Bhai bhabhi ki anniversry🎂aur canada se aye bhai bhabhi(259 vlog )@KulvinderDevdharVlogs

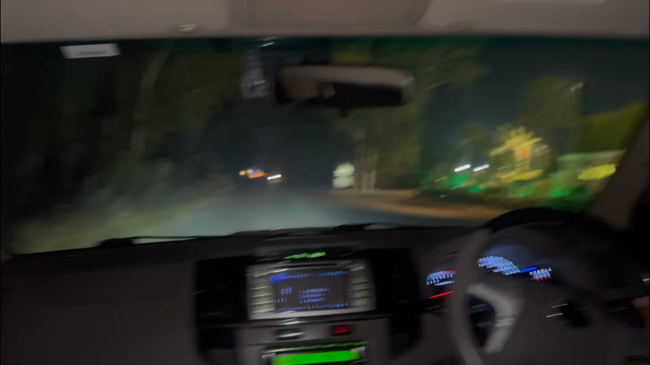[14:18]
के पीछे बैठे हैं और ये देखो मधुमहल ये देख सकते हैं आप मधुमहल फाइनली
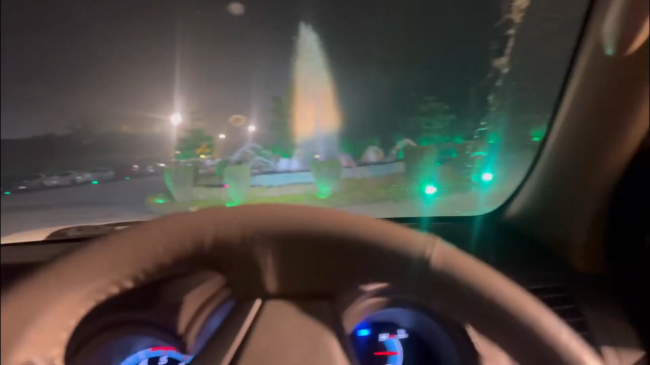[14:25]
हम पहुंच चुके हैं ये देखिए जी फाउंटेन बड़ा प्यारा चलता हुआ जी